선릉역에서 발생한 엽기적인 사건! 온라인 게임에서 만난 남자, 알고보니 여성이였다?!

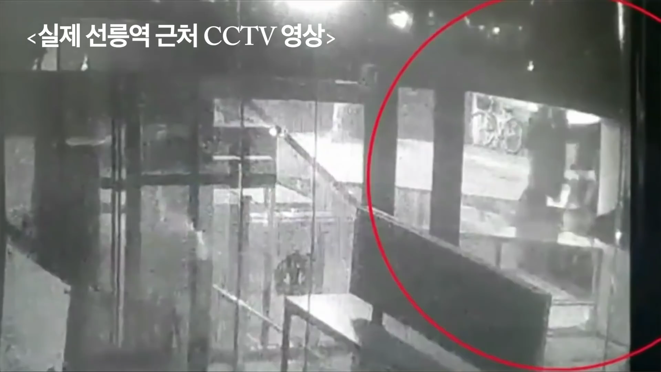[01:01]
이런 곳을 서너 번 정도 찌르고 또 피해하는 거를 보면서도 쫓아다니면서 구태여 공격을 하려고 했기 때문에 경찰의 입장에서는 이거는 살인의 고의가 있다.